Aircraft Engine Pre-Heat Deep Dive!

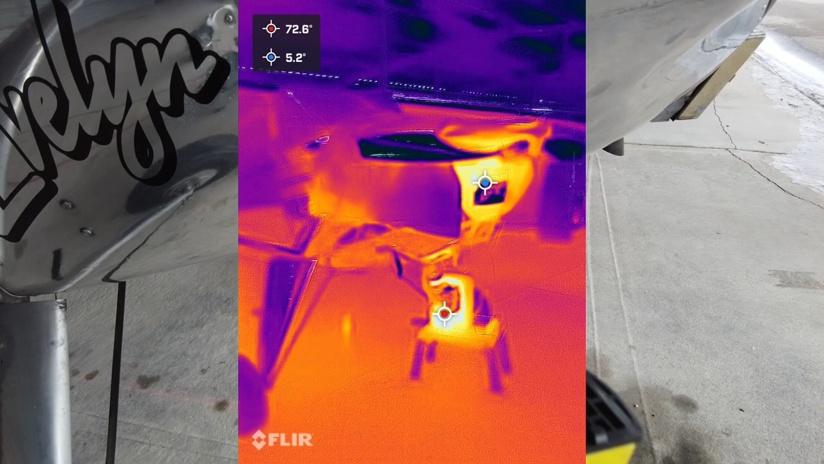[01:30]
So in the past we would plug in the milk heater and put on a little pedestal and then duct in here and I'd like having the duct underneath there thinking heat rises and you know it heats up the whole engine.
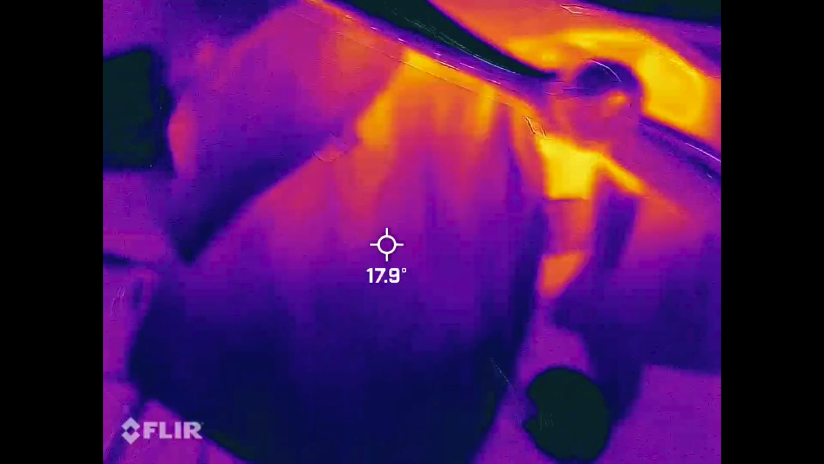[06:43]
sign when you have excess heat leaking out of the airplane so at least we're getting some
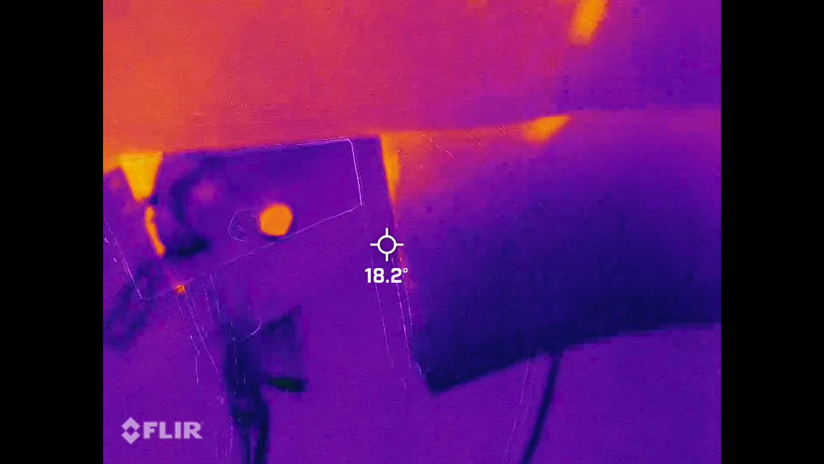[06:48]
heat in there here's why cuz you can see that cowling is
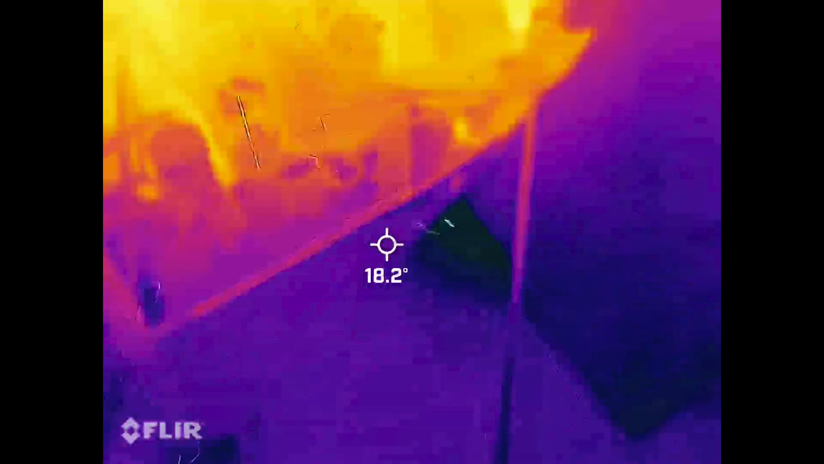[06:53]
open mostly but despite that we still have good heat on this side so
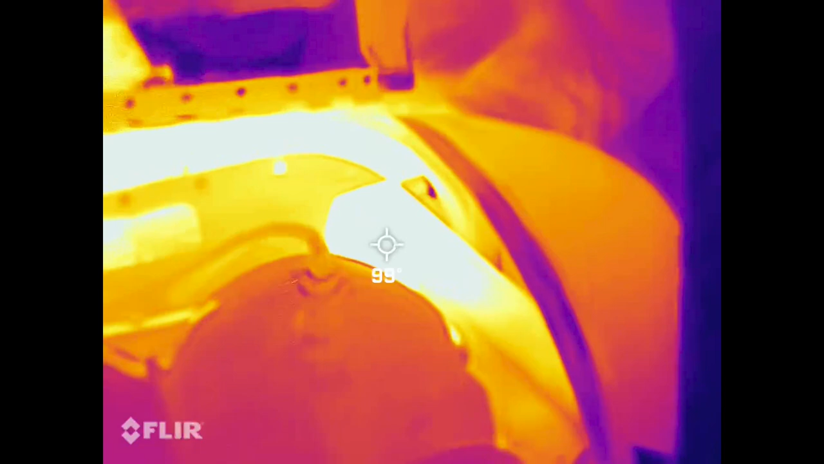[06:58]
there's the heater right there jetting out at 80 to 100 degrees hitting
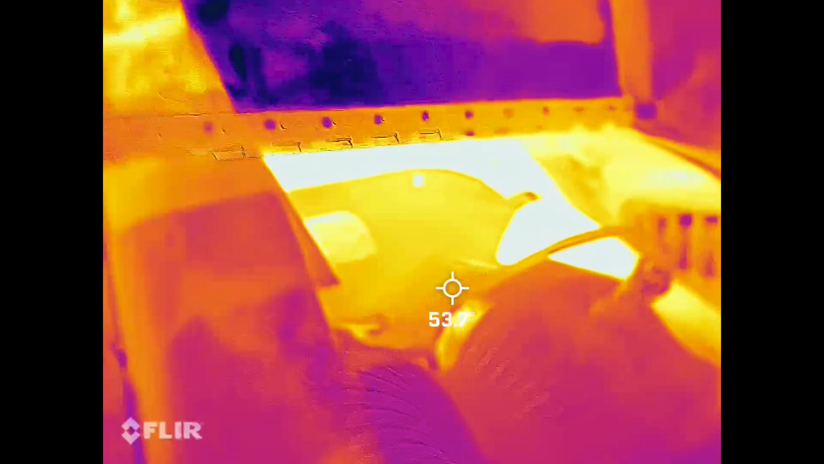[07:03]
that crank this cylinders 45 degrees continental
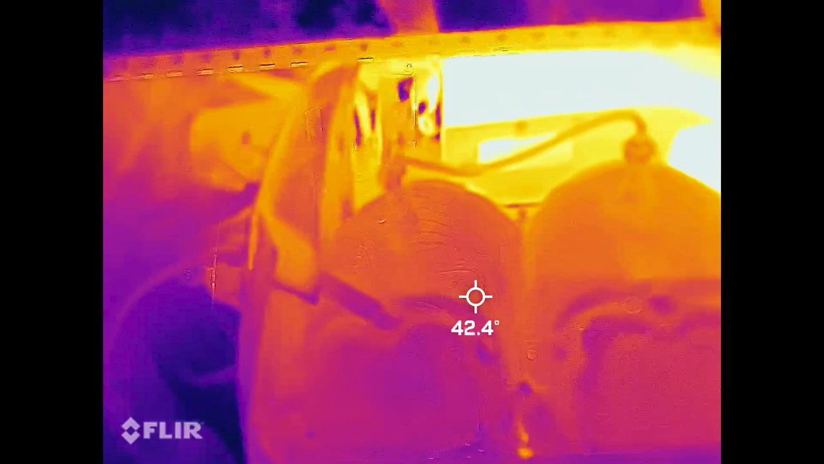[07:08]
considers anything under 40 degrees to be a cold start so we're well over that on our
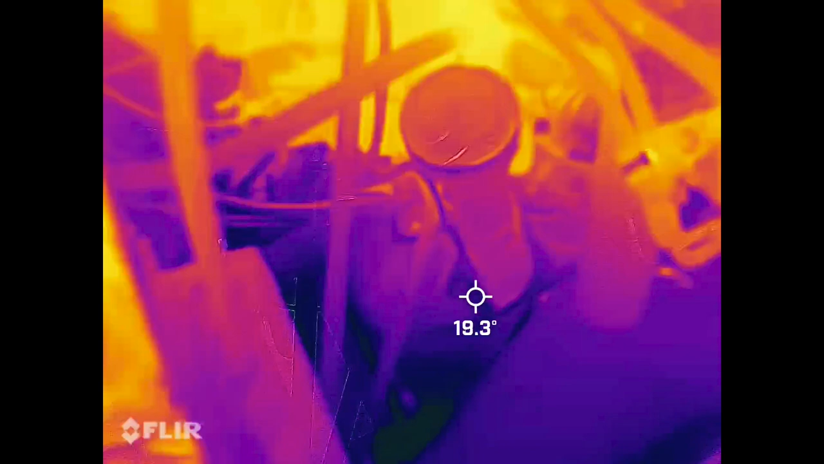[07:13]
cylinder here's the oil pan as far away as you can get from the heater which is in
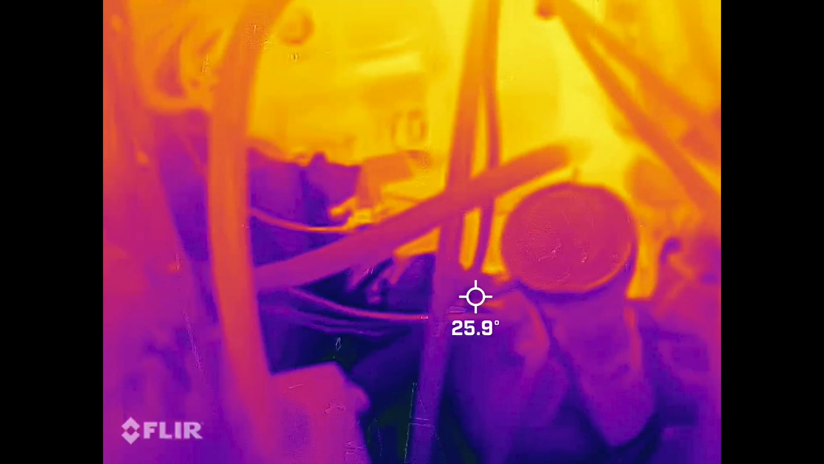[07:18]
the mid 20s to 30s like I said it's not designed to heat oil
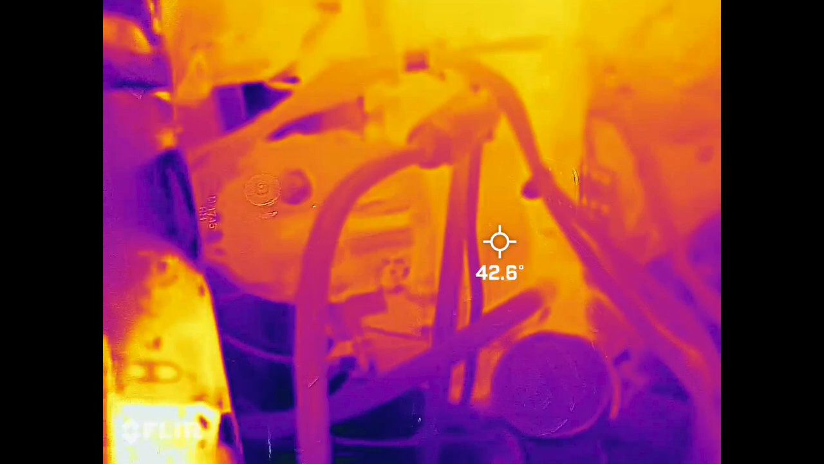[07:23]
there's the back accessory case in the mid 40s and underneath we have
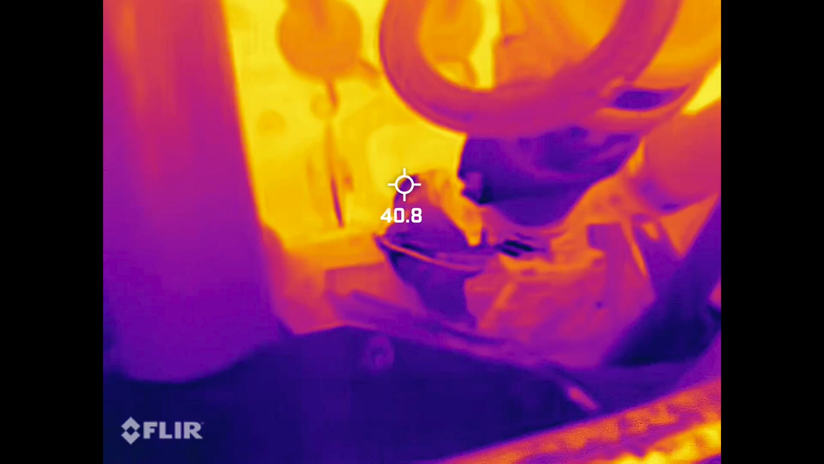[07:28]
the carburetor and lower part of the engine all on the mid 40s so not
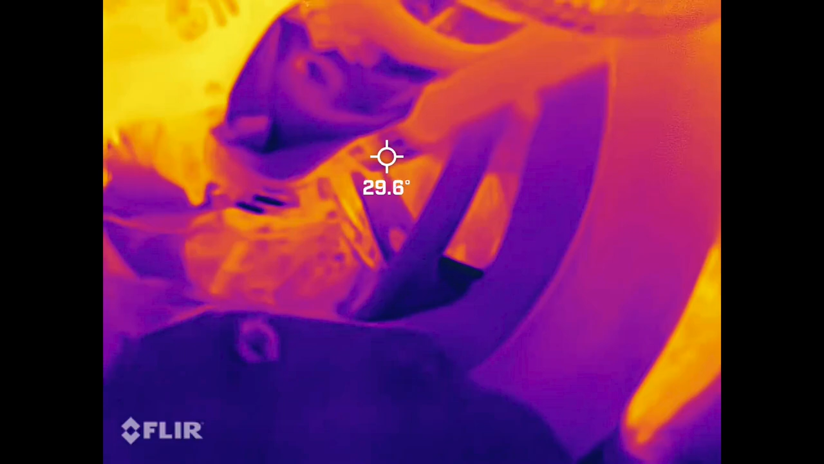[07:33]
bad considering this side was open going on the other side we
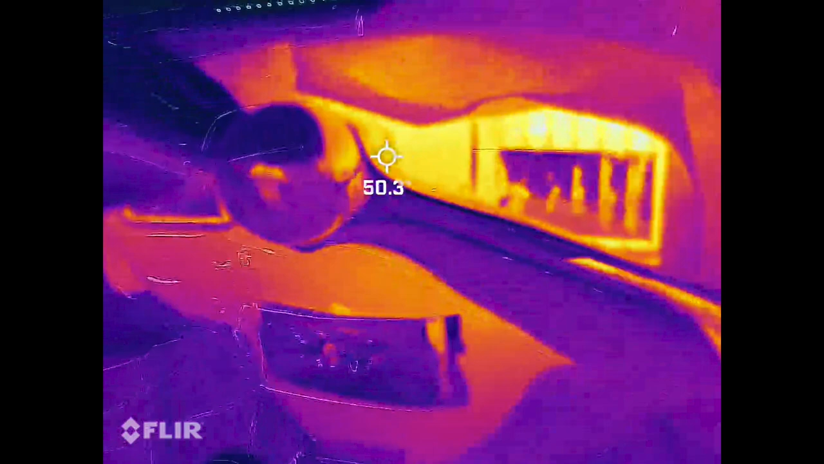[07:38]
can see it's a little bit warmer and I set the
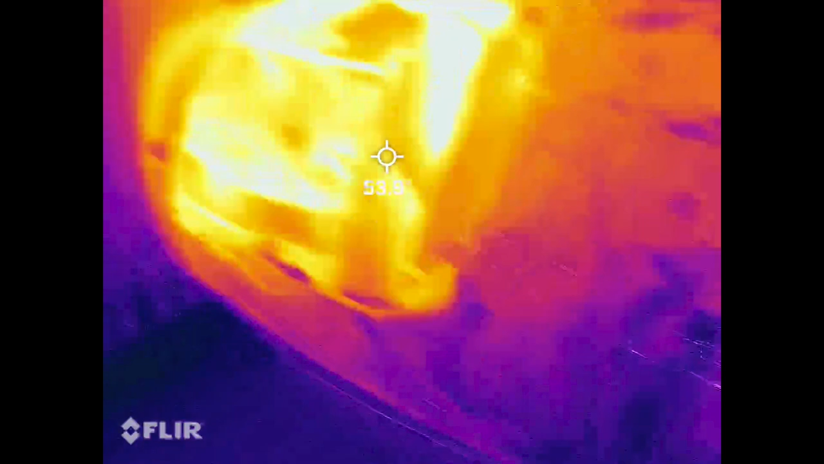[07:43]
temperature gradient on manual so that's why it looks like this side is burning up in fact
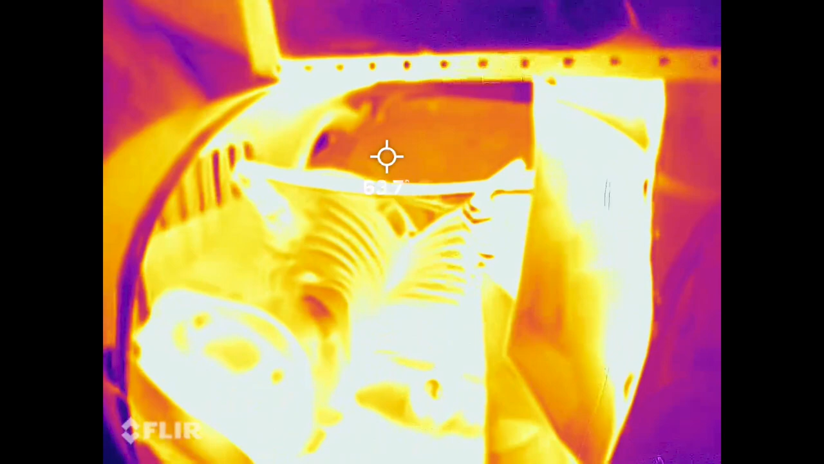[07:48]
the cylinders are this side are actually just in the 70s so definitely warmer
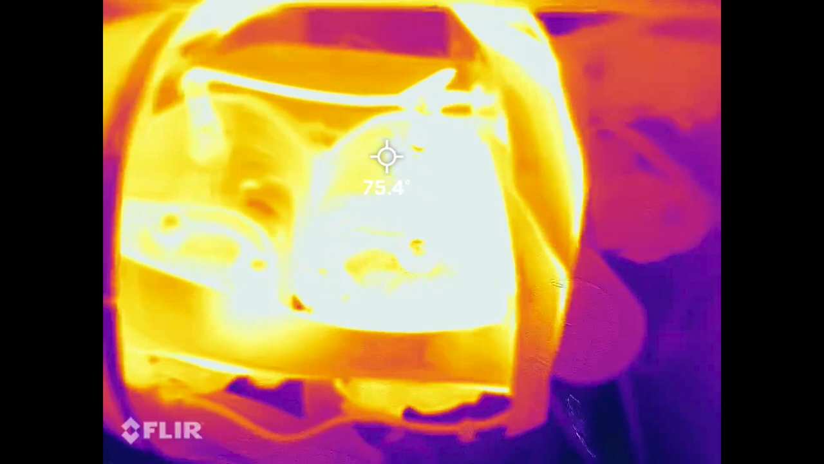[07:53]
when you close the cowling there's the center crank in the mid 60s oil filter in the mid 40s
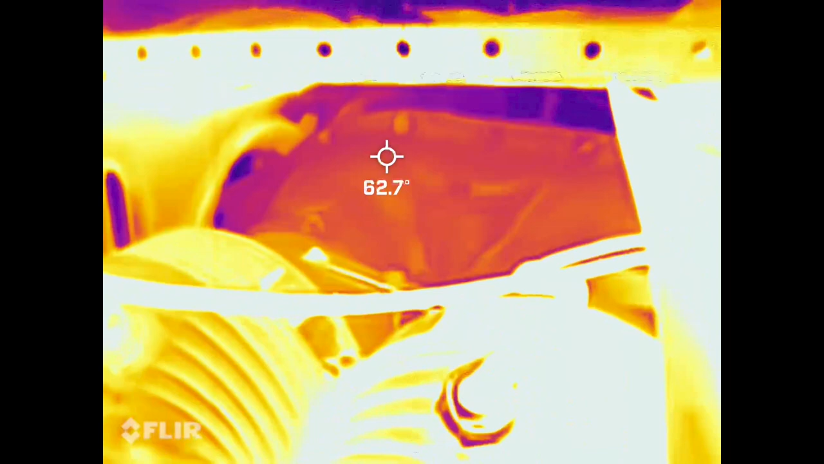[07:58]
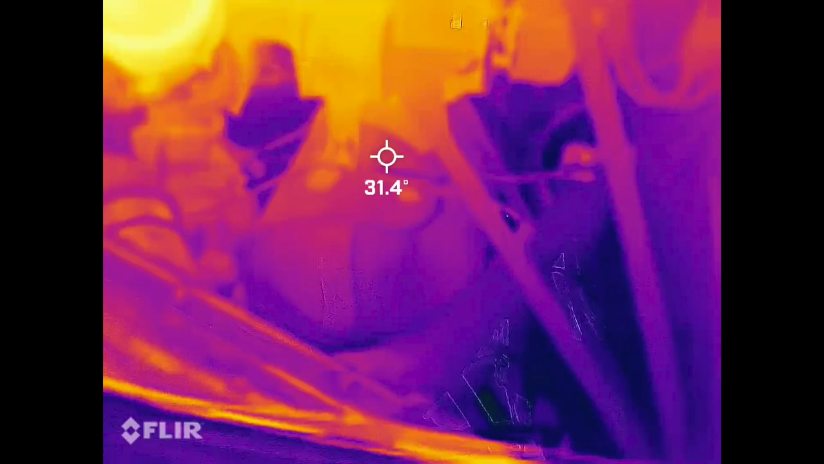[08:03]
there's the oil sump again in the high 30s now I would never do this unattended but being that I'm
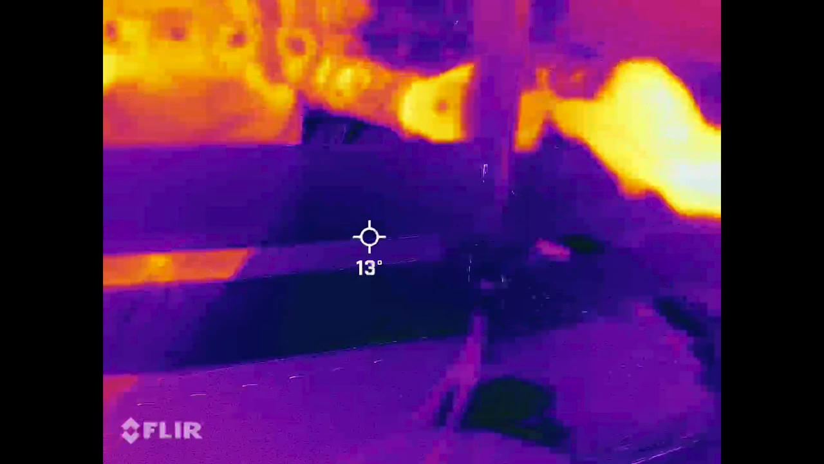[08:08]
not using the milk house heater I put it in the airplane while I'm pre-flighting and now